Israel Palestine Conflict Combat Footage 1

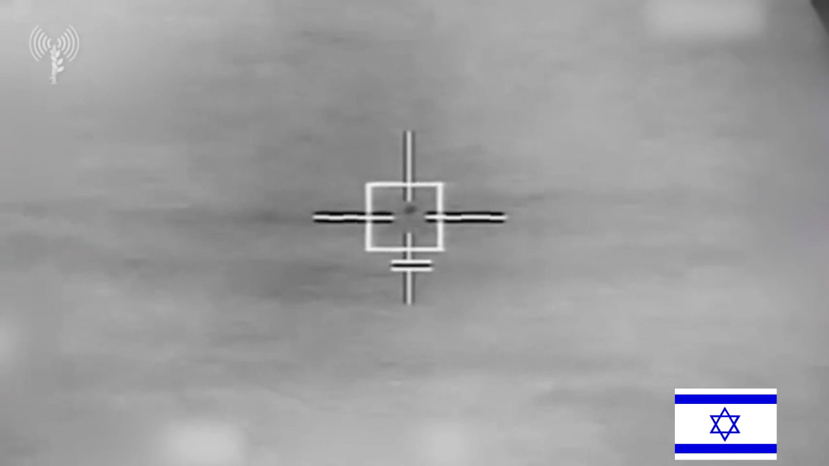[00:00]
שתיים, הגעת, רוצה שאני אבצע שמור? אחד ביצע. קשר עין עם הכתבם. התפוצץ. המטרה נפלה. המטרה נפלה. קיבלתי. אחד ביצע, המטרה נפלה.